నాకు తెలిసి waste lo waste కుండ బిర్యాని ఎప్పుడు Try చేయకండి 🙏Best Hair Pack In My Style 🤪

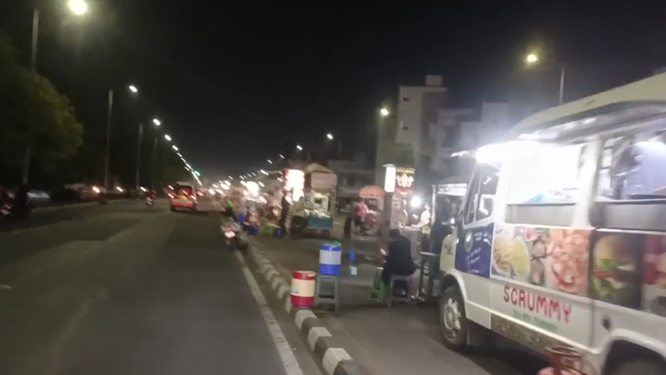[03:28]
100 అడుగుల రోడ్లో నైట్ ఫుడ్ది సంబంధించి మధ్యలో ఒక ప్లేస్ అనమాట.
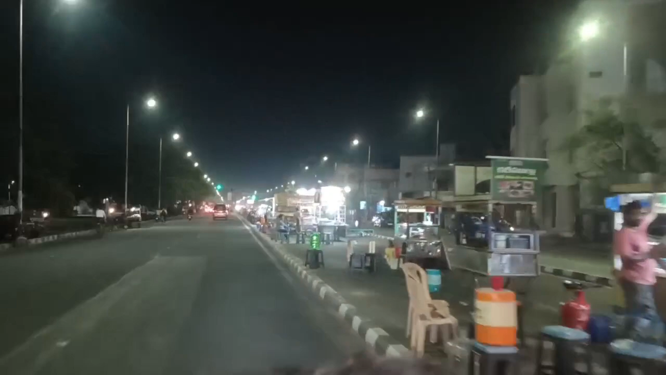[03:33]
అంటే ఇటుపక్క వెహికల్స్ వెళ్తుంటాయి, అటుపక్క వెహికల్స్ వెళ్తుంటాయి, మధ్యలో మాత్రమే ఫుడ్ ఎక్స్ప్లోర్ పెట్టేశారు.
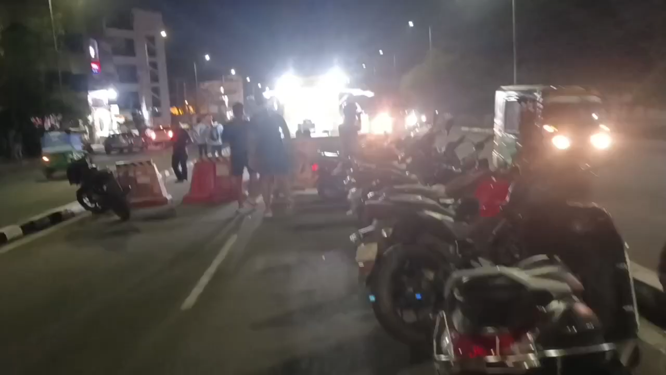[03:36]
సో అది మీకు ఒకసారి షేర్ చేద్దామని చెప్పేసి వచ్చాను. ఎవరైనా నైట్ స్పెండ్ చేయాలి, తిరగాలి అనుకునే వాళ్ళకి చాలా బాగుంటుంది ఈ ప్లేస్ అని చెప్పొచ్చు నేనైతే.